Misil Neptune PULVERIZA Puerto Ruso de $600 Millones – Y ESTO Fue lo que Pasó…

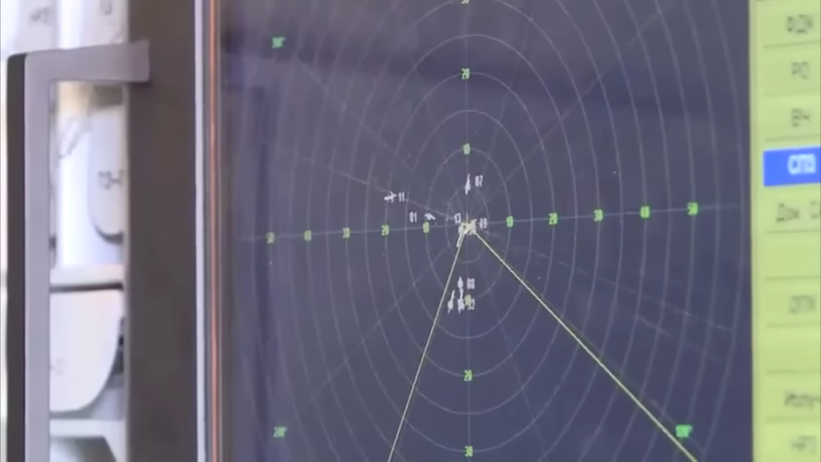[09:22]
Su radar de búsqueda captó tres contactos rápidos abriéndose en abanico. Pero aquí es donde la inteligencia artificial del Neptun brilló.